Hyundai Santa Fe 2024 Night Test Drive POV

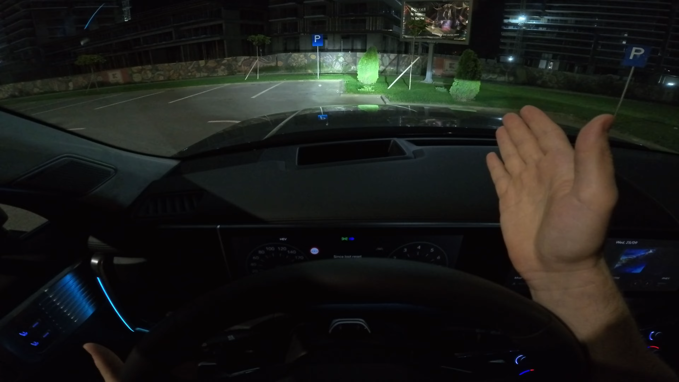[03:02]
The light, it's white, it's bright, it's perfect, and we will see in this video how it works. Also, instead of the mirror, of course you can use it as a mirror, but you can use it also as a camera, and that's really, really helpful.
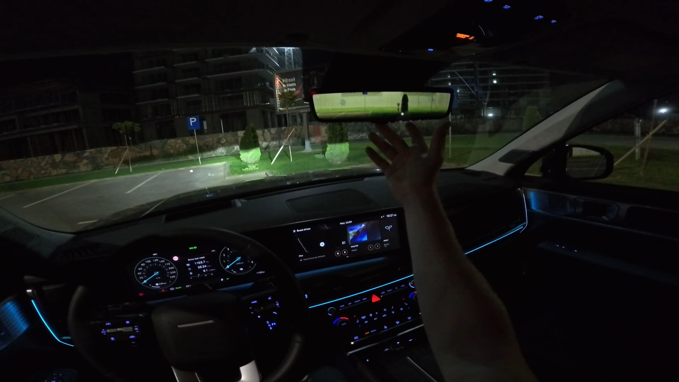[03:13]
And we will see in the night how the camera is handling. Plus we can see those 360 degrees cameras, how they manage in the nighttime.
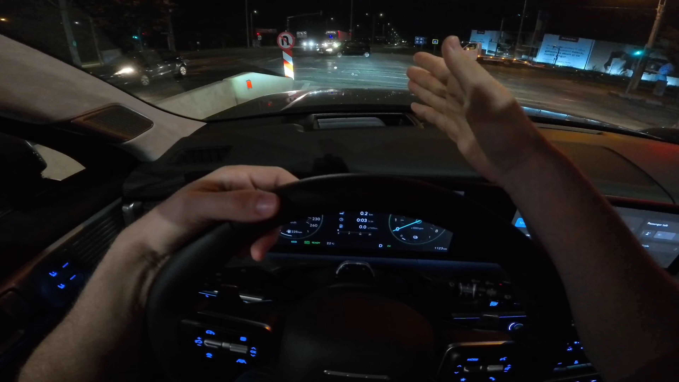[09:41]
I find it very useful. and it's very nice blend in there. It didn't bother you like in other cars. Sometimes in some other cars it seems to bother you. Also, I noticed that this reverse camera, even in the nighttime, it's pretty clear, so you can see in the back there very nice. So it's not just a gimmicky camera, you know, it's a proper good quality camera.
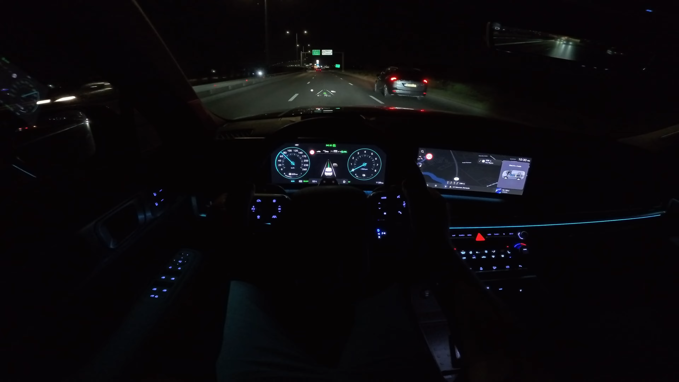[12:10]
Yeah, in the last years, Hyundai really make wonderful car from my point of view. Can switch in the center console. This is the high beam, by the way. Look how powerful is the high beam. It's crazy powerful. We can switch in the middle to see the graphic with the energy, to see what happened with the energy. Look, when you turn on the high beam, it's extremely powerful.
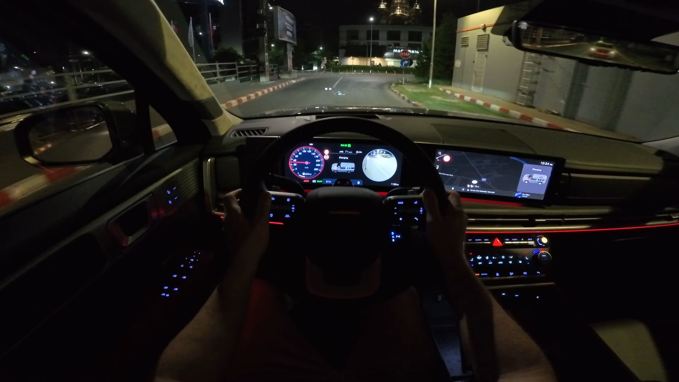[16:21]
Ah, and by the way, I forget about the blind spot view monitoring. When you turn the signals, I think you already know this system from all other Hyundai cars. When you turn the signal, you can see the camera the same as you will see on a mirror here. And it's also, wow, it's also pretty good in the nighttime.
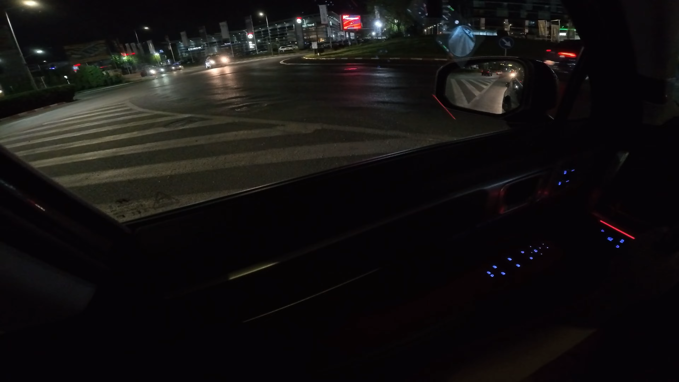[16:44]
I didn't expect that. I wouldn't expect to be so good in the night. Usually cameras tend to react not so good in the nighttime.
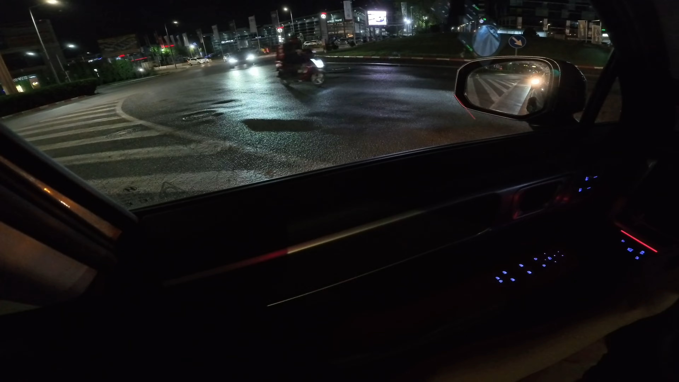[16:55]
But this camera, wow, it's doing great. So I have a good visibility even here where the lights is not so visible.
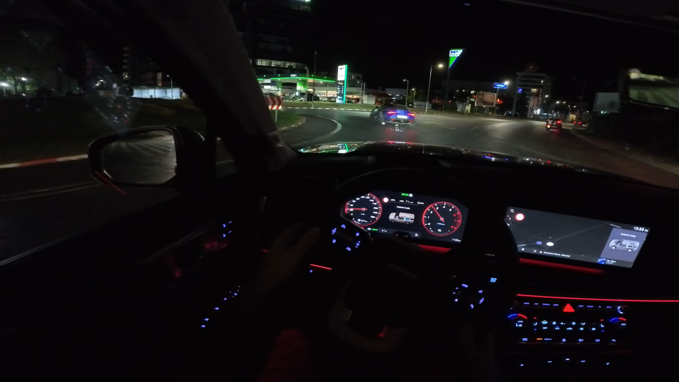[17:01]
Here in the roundabout, it's pretty fine. Car is doing really good.
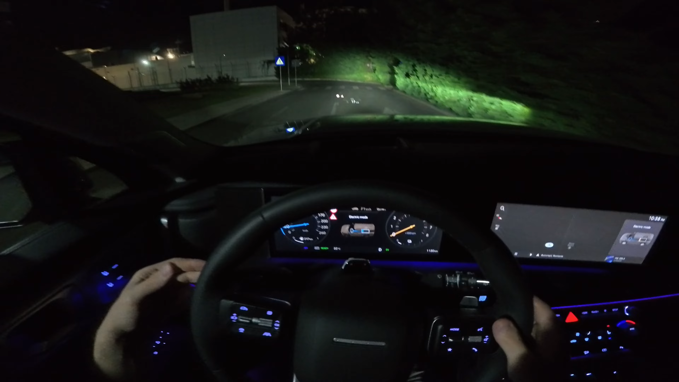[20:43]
It's pretty powerful, I tell you, you should test it. But the light is powerful enough.
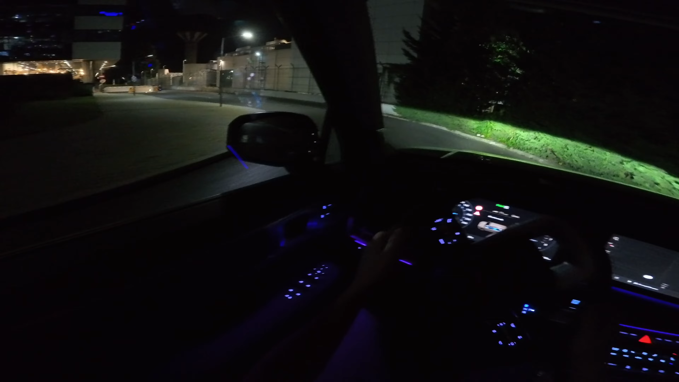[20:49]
Changing the driving modes, let's go back to eco mode. I like this bluish green so much. I think it's wonderful. You can activate also the cameras while you're driving, and you can also activate the front camera,
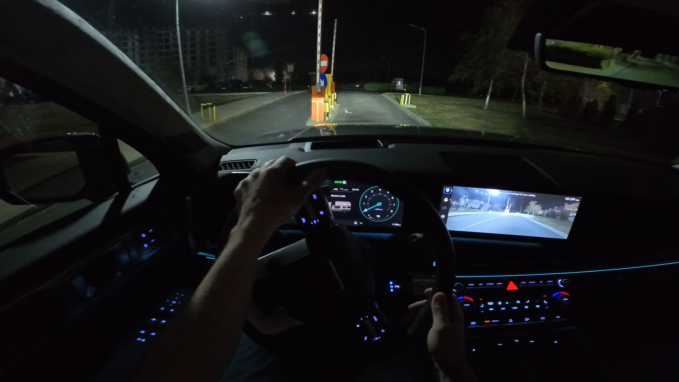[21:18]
and the front camera will help you go through those little small tight spaces around here.
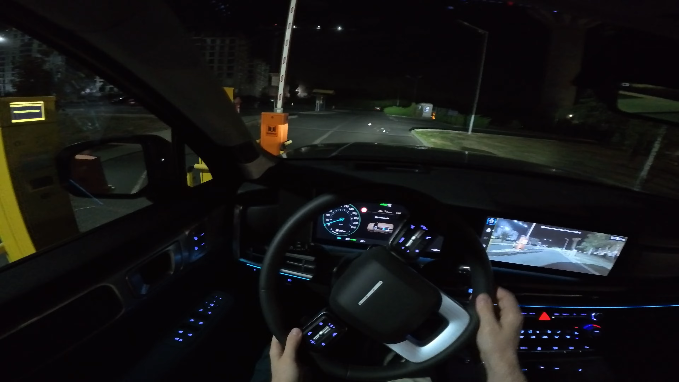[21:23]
So if you want to go between those spaces, you can do it like that. And here it's a little bit dark, so I told you we can go on some dark street so you can see a little bit better. Look how powerful is the light. Oh boy, it's crazy powerful. And here if we go like this, you can see the way it looks, and this is the high beam. Wow, it's crazy good.
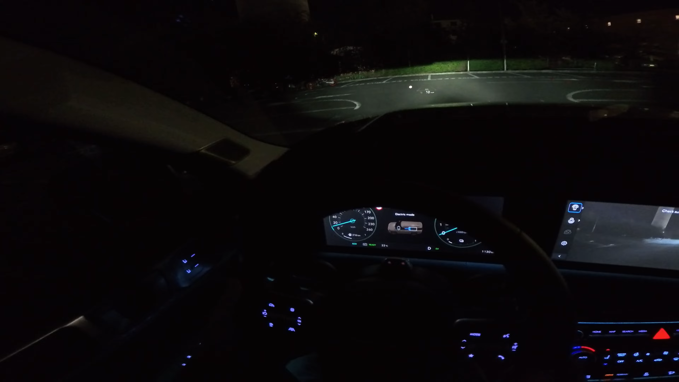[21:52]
It's really good. And if we go right here in the reverse